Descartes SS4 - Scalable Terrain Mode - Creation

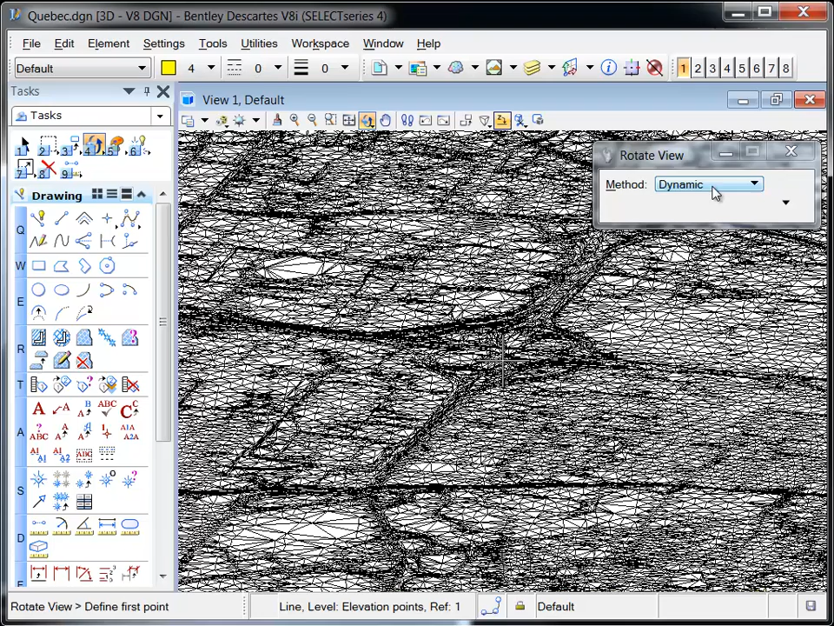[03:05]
As the top view is zoomed in, notice how the volume of displayed triangles changes as the view scale changes.
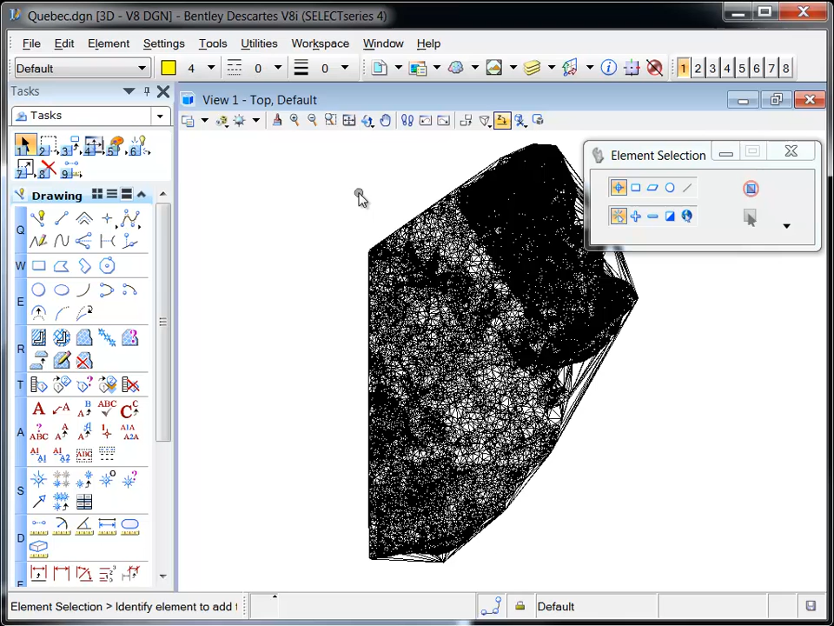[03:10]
This is the result of the multi-resolution spatial index that's used to compute the surface at the right level of detail based on the view scale.
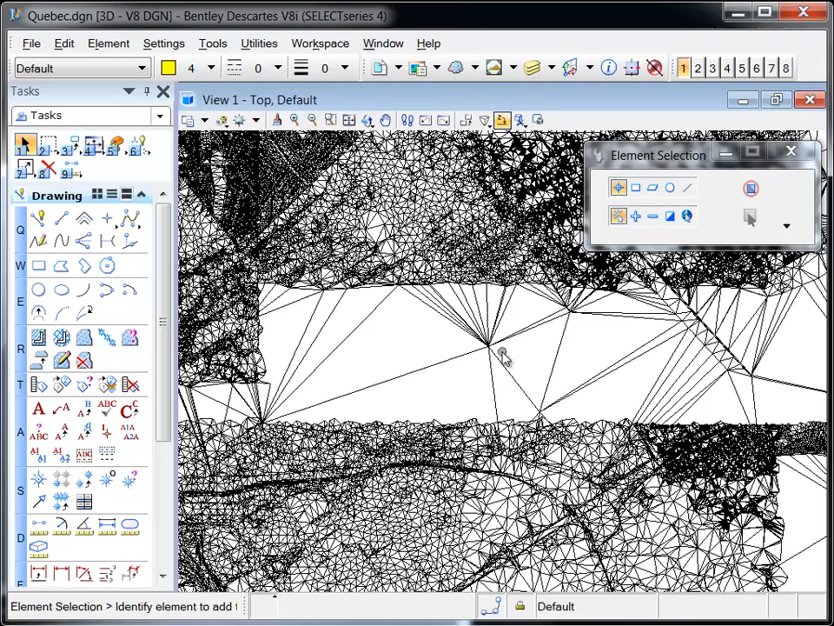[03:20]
The display of a Scalable Terrain Model is controlled through various options
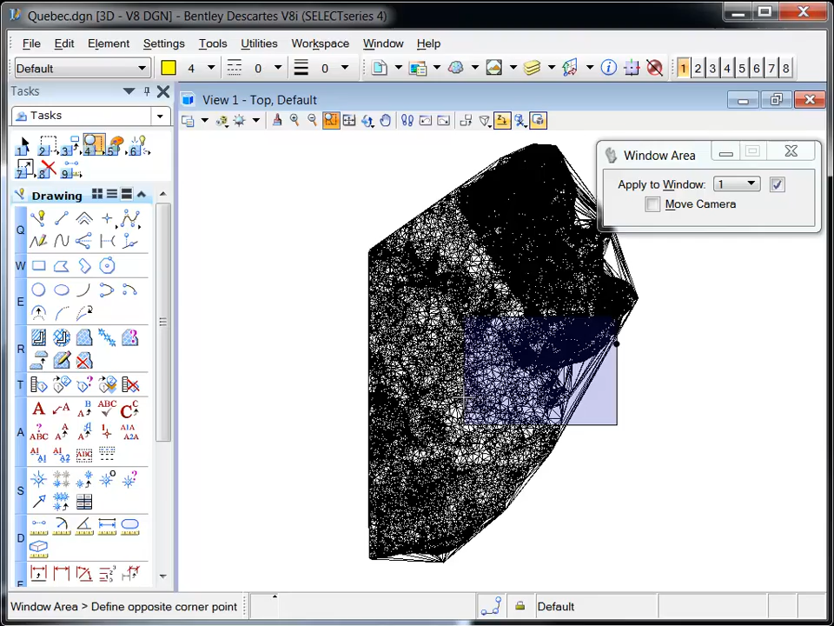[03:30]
that can be set in the Scalable Terrain Model dialog or the Element Information dialog.
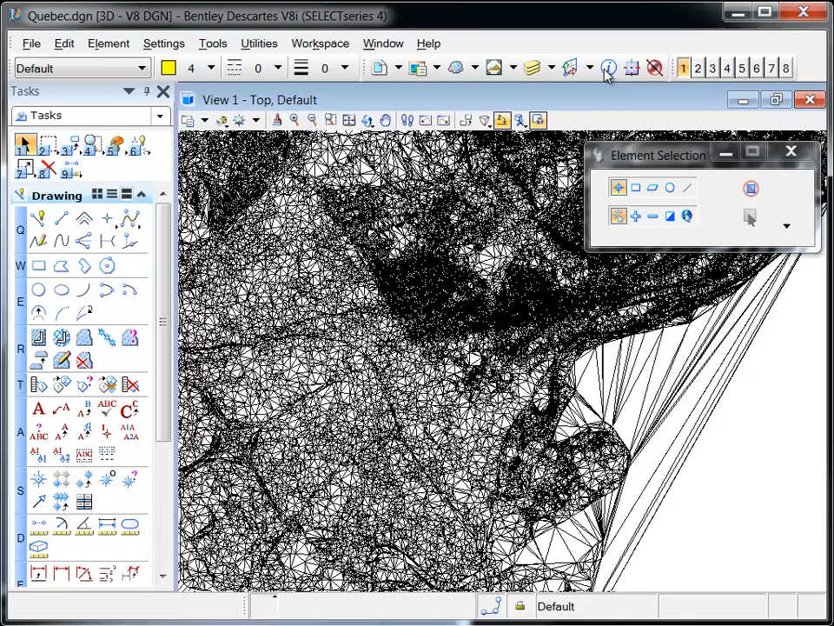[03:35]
For optimal performance, the STM display engine takes into account the following. The resolution of the computer screen.